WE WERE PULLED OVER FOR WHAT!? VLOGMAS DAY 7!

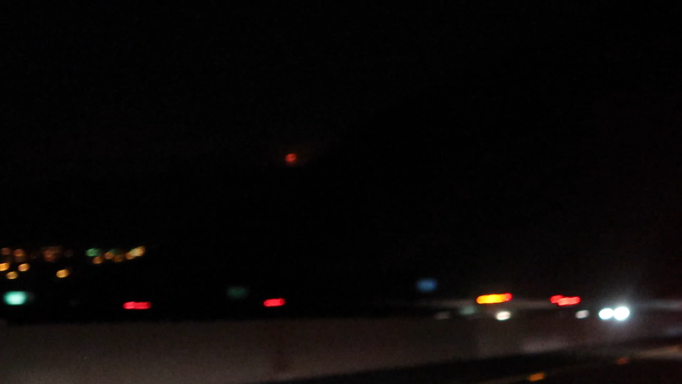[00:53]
You guys can see that Oh now it's gone because the hill's in the way. That dot right there Is a fire What were you doing?